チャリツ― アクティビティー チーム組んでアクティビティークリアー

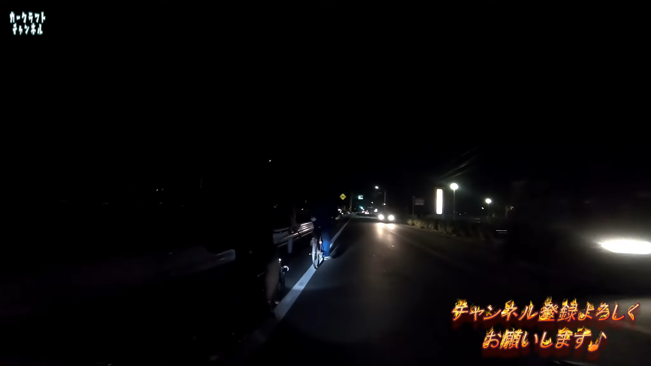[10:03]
先頭行くくんちゃんメンバー、白いベルトがキラリと光っております。2番目はコウテンさん、新品のバッグがぶら下がっております。ちょっと今ブレーキ効かせましたとかわけわかん。